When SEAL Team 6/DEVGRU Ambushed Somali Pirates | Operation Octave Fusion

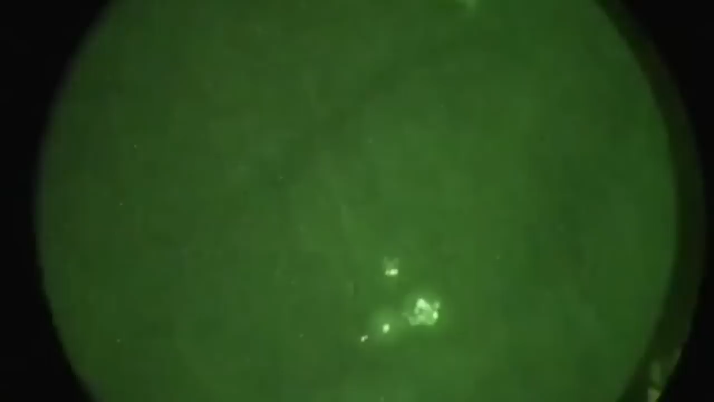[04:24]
Falling at 120 miles per hour, with 150 pounds of kit strapped to them, they opened their pilot chutes, which billowed into life.
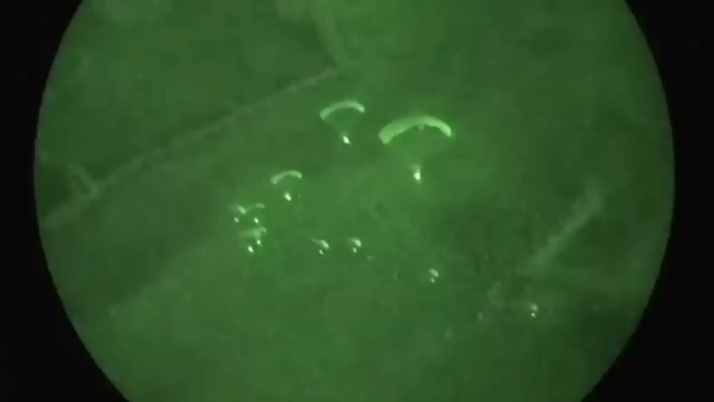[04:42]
It was so dark that none of the team had enough ambient light for their night vision, meaning they couldn't see the ground at all.
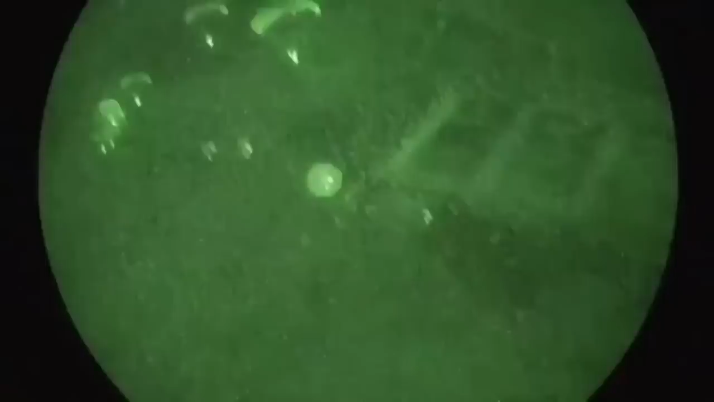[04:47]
At 5,000 feet, the team could still not see the ground and were now travelling backwards, having to shift their angles in the stack to ensure they landed where they needed to.
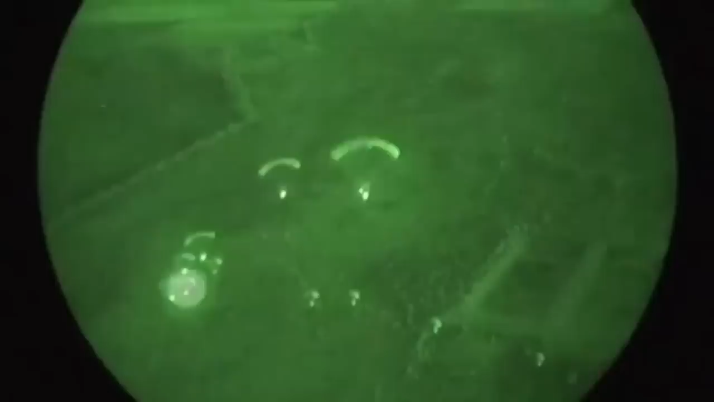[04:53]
They braced for a hard landing.
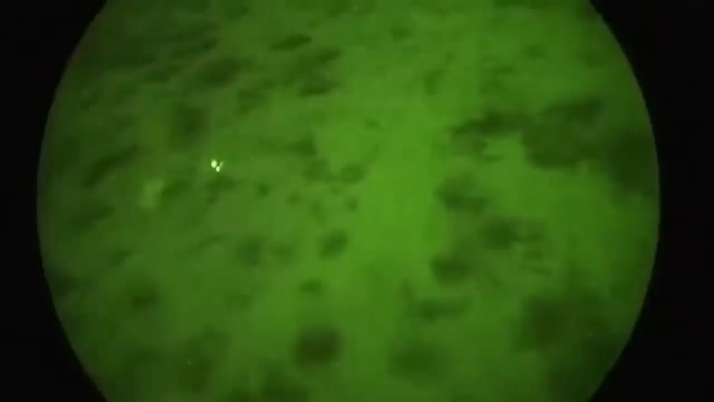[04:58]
As the operators thudded into the earth, or indeed one member, a thorn bush, there were loud howling shrieks.
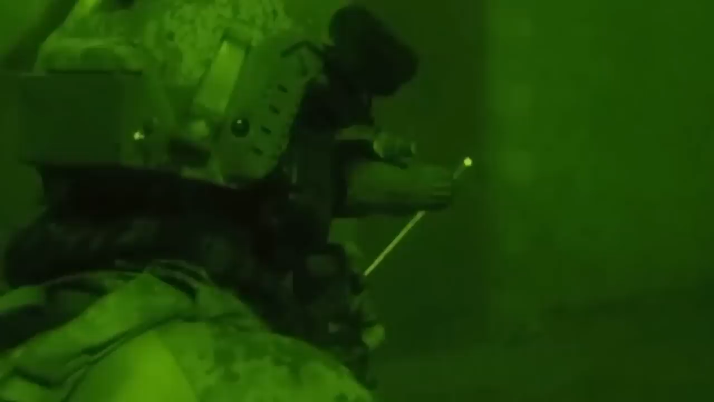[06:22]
With their lasers now focused on the two sentries, the SEAL Team 6 troops continued forward, watching the sentries join back up with the rest of the pirates.
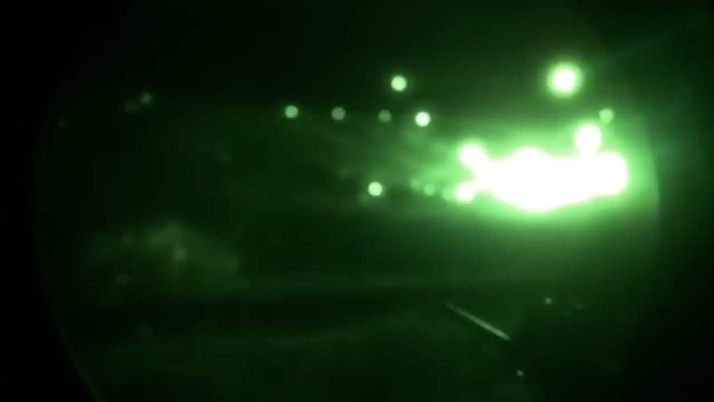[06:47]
Now running towards the camp, the two pirate manned PK and machine guns opened fire at the squadron,
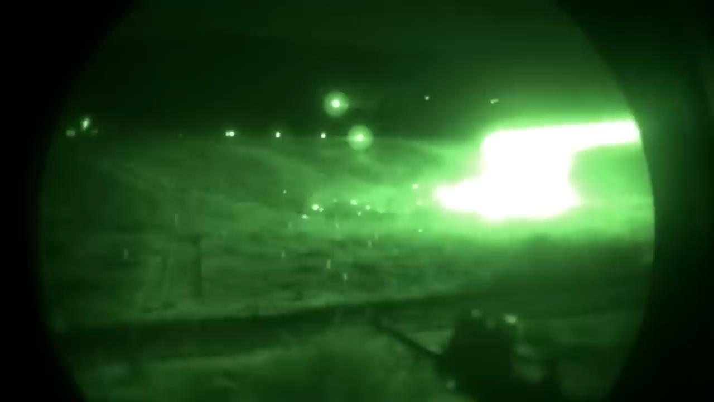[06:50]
sending hundreds of 7.62 calibre rounds zipping towards the operators, lighting up the night sky.
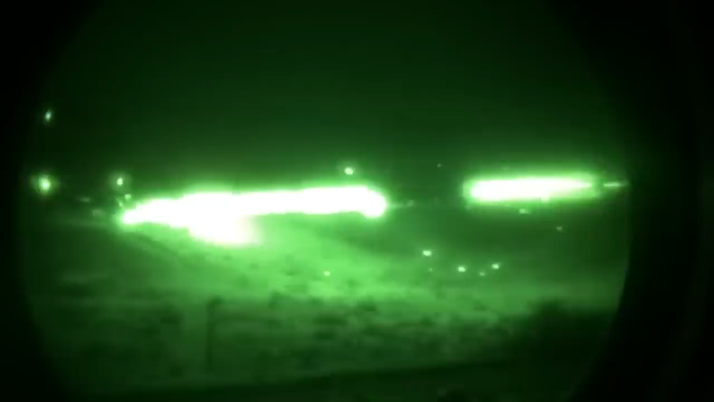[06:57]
Hectic AK-47 fire followed. The two team snipers engaged, eliminating the two sentries seen earlier.
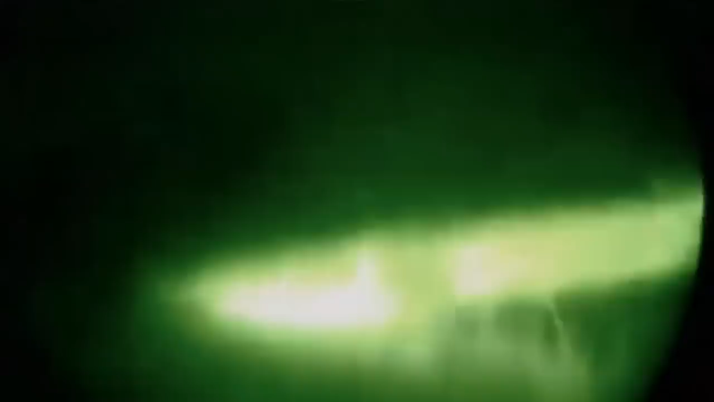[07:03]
As the operators continued to shoot and manoeuvre their way into the camp, they began to wonder where the hostages were.
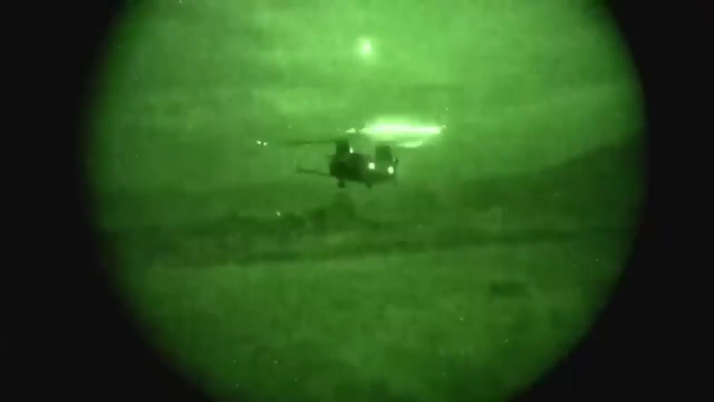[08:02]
The remaining operators and EOD tech gathered up the enemy weapons into a pile and rigged it to blow once they were aboard the helicopters and away.
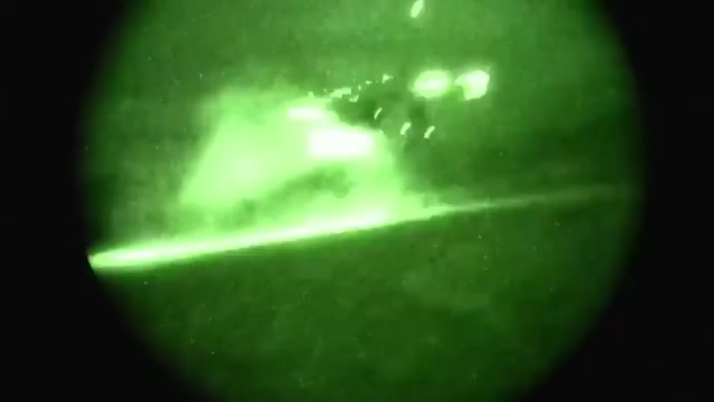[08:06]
As the Blackhawks flared down onto their location, the two operators carried Buchanan into the helicopter.